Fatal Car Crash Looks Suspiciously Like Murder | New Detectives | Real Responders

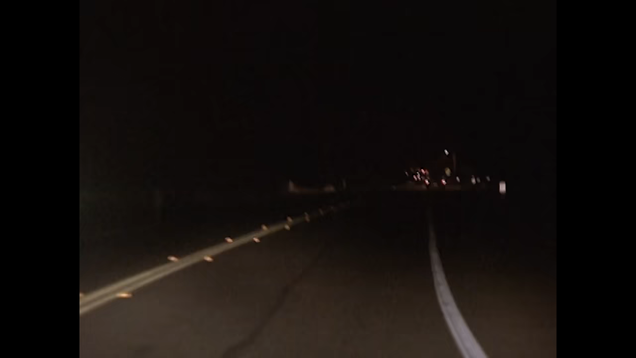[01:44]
where traffic is light and barely lit roads are the norm on october 27th 1992 one of those roads offered up a deadly turn around 8 p.m a man driving alone noticed swerving headlights in his rearview mirror and heard a crash